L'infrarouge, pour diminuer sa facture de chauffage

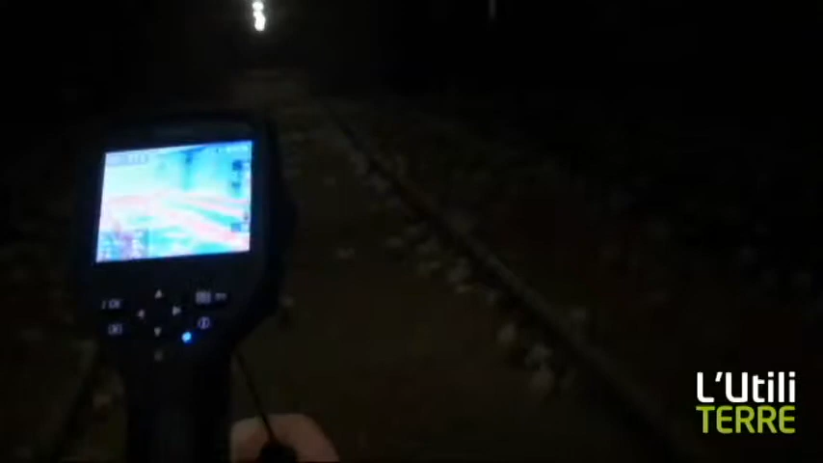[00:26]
Donc, en fait, ce qu'on peut voir ici, on peut voir les poulets qui sont au sol et aussi on peut voir une
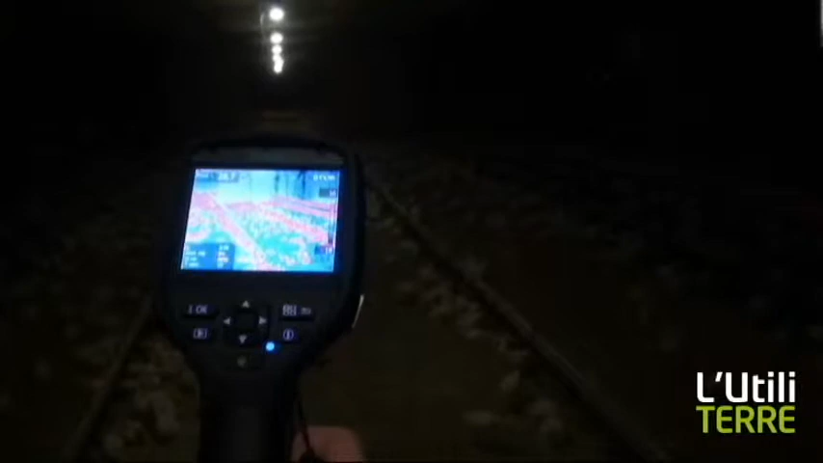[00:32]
échelle de température qui varie du bleu jusqu'au rouge, dépendamment de la température. Donc, en fait, avec une caméra effra rouge,
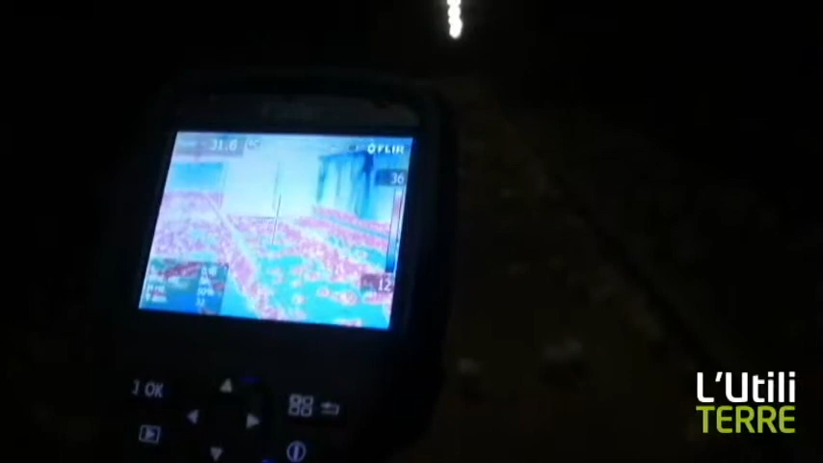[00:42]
on peut déterminer les variations de température à travers les murs, à travers le plancher ou les plafonds.
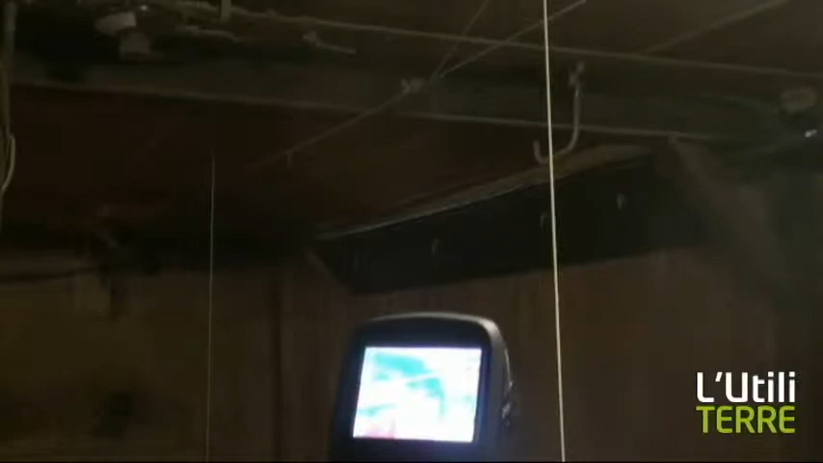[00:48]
Donc, on remarque ici une poutrelle à l'intérieur du bâtiment. C'est une poutrelle en métal.
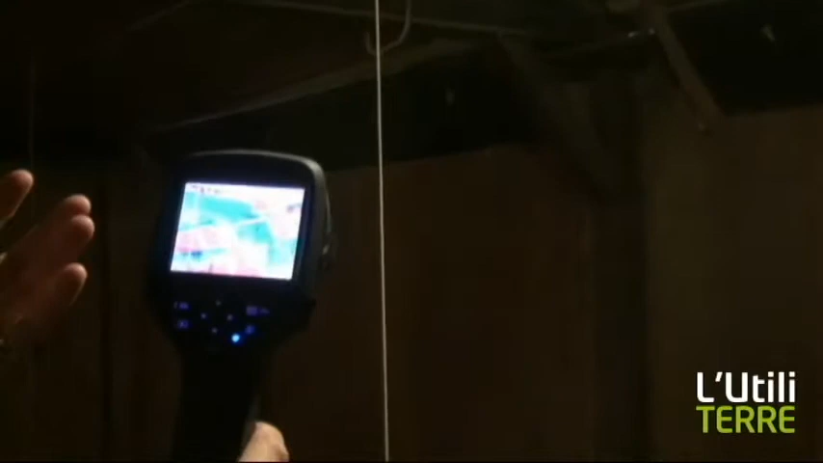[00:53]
Le métal est un bon conducteur de chaleur, de température, que ce soit une température élevée ou basse.
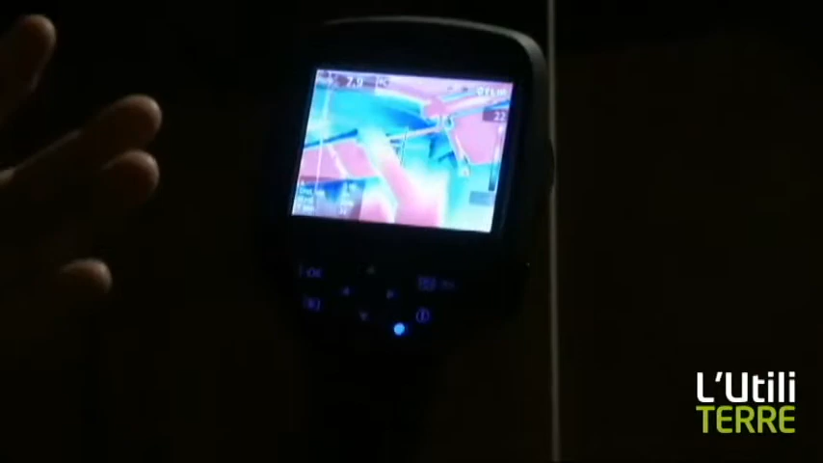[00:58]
Dans le cas qu'on peut voir ici, la poutrelle est sur un mur extérieur et on peut voir la transmission du froid,
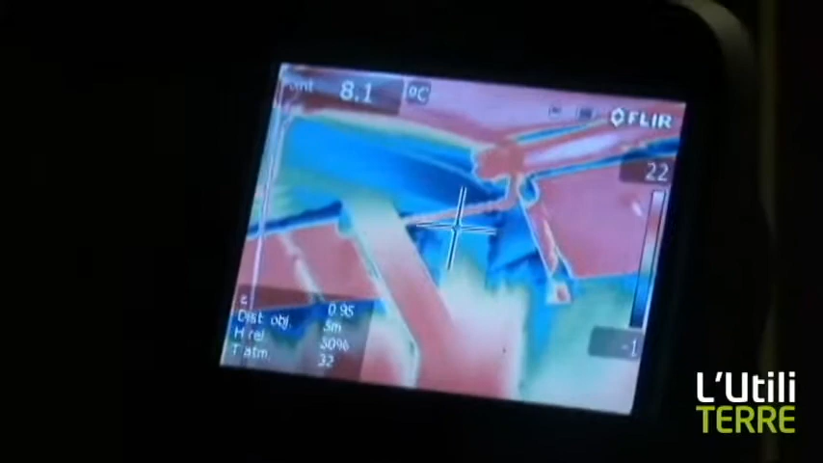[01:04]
On screen: spot 8.1°C, scale top 22°C, scale bottom -1°C
en fait, la température plus froide le long de la poutrelle qui va se rendre jusqu'à l'intérieur du bâtiment.
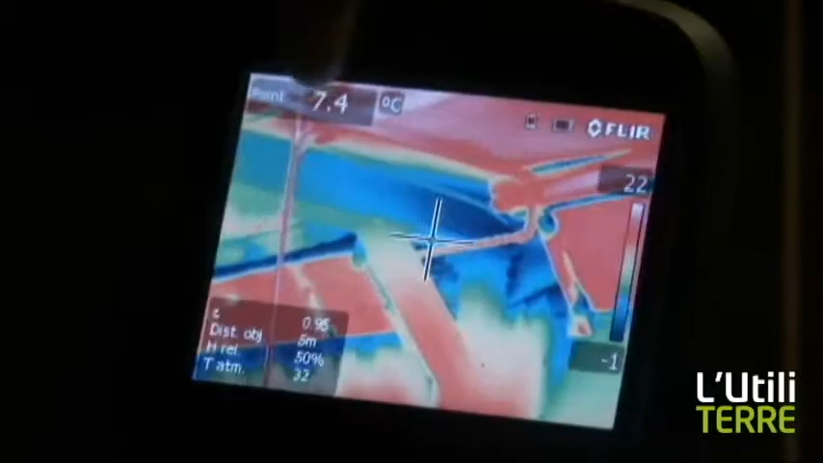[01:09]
On screen: spot 7.4°C
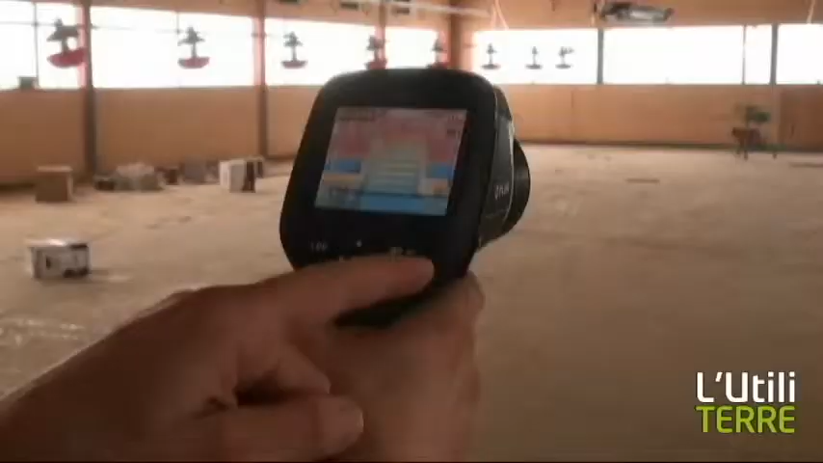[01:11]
Nous sommes présentement dans un bâtiment d'élevage qui est encore en construction. On peut voir ici un bon exemple d'une stratification de la chaleur à l'intérieur d'un bâtiment.
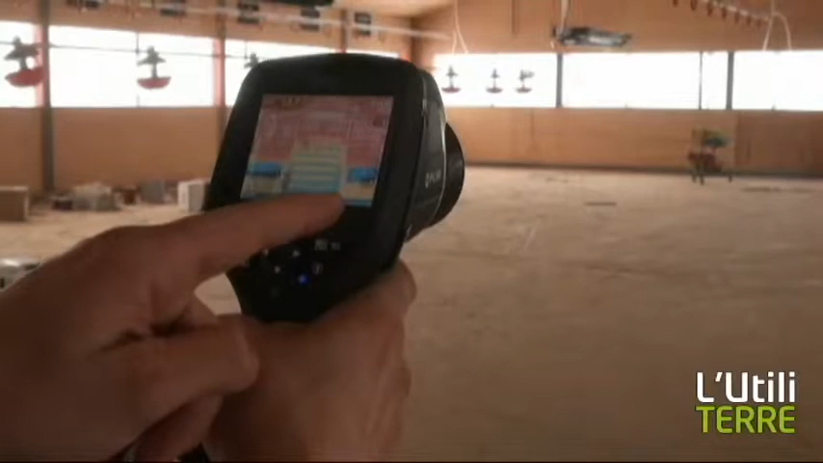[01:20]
Donc, on peut voir ici, au bas du bâtiment, en dessous des fenêtres, une température qui est légèrement inférieure à celle qu'on peut observer vers, en direction du toit, du plafond du bâtiment.
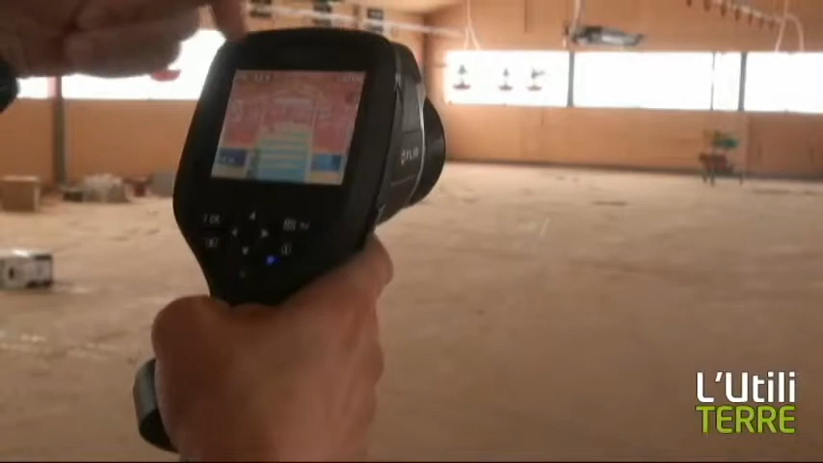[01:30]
Bonjour, je suis Zé Darrington, je suis ingénieure et agronome spécialisée en bâtiment agroalimentaire et en génie de l'environnement.
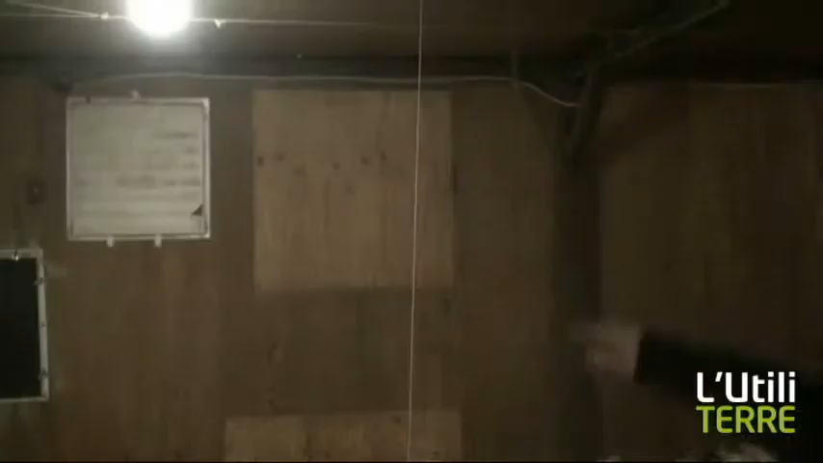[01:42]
Ce qu'on voit ici, c'est dans l'eau du mur, avec sa jonction avec le plafond.
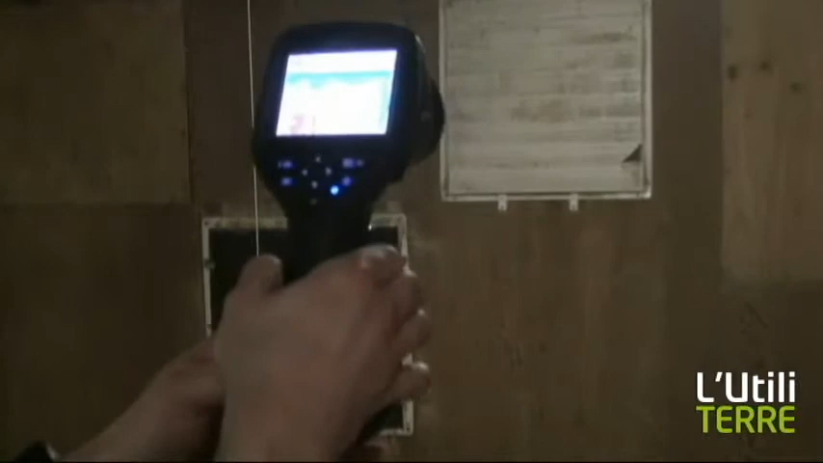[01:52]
On voit les températures, les surfaces qui sont un petit peu plus fraîches.
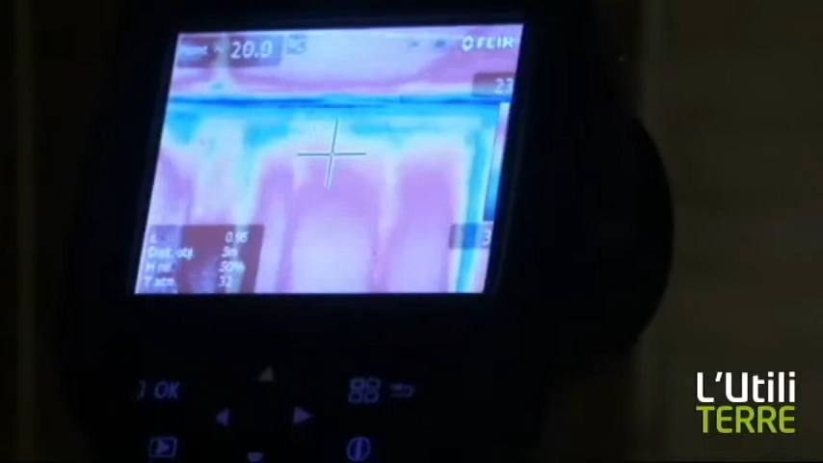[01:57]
C'était typique des constructions de l'époque des années 1980, où on utilisait moins d'isolation à la jonction des éléments.